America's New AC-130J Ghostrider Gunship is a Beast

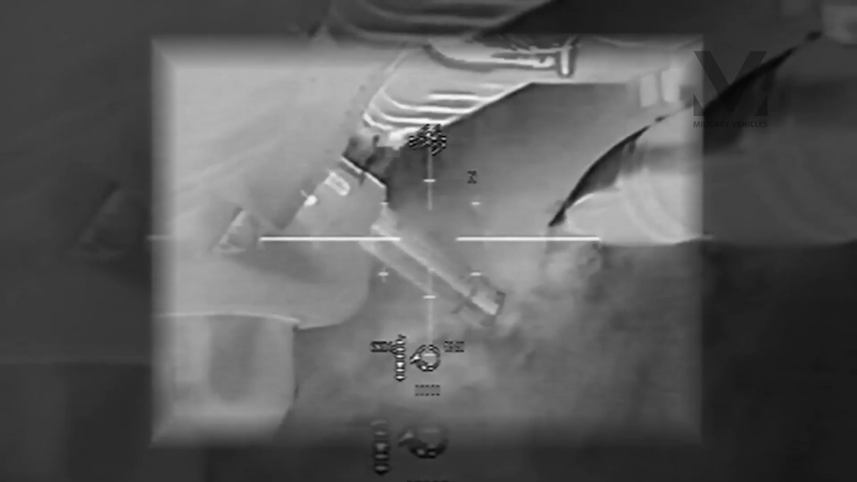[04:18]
The deep air support missions are executed against pre-planned targets and targets of opportunity.
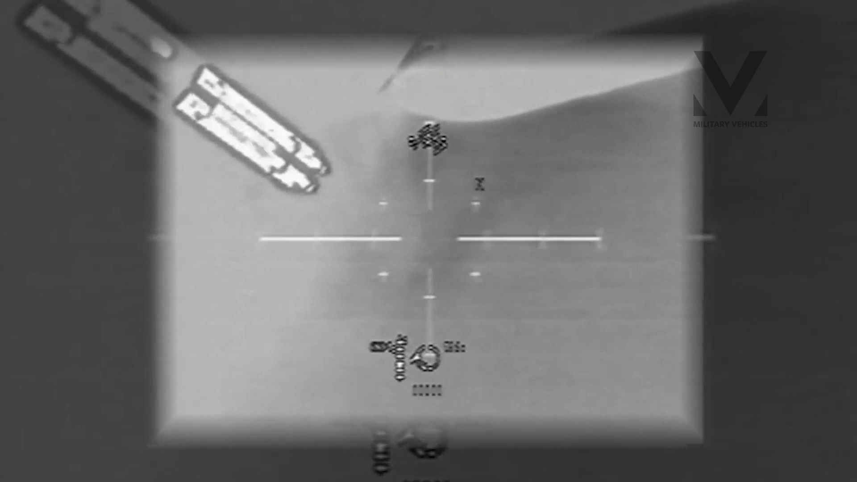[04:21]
The aircraft is capable of air refueling with the Universal Air Refueling Receptacle Slipway installation system,
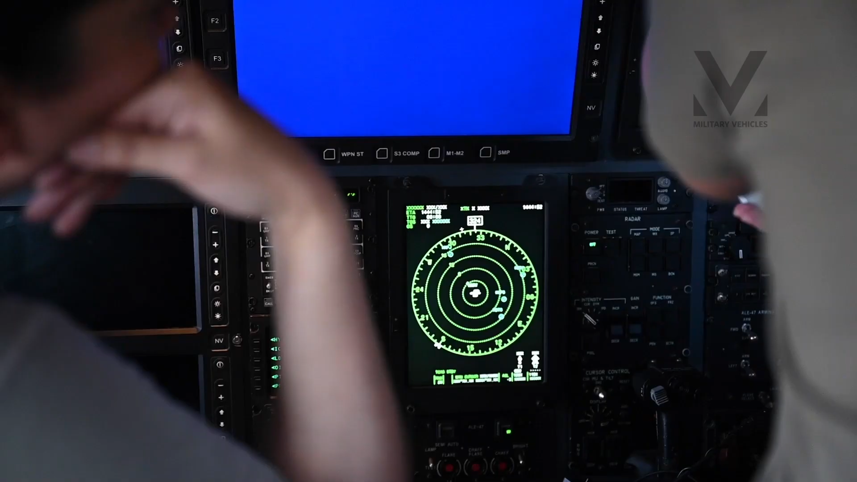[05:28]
The AC-130J is fitted with an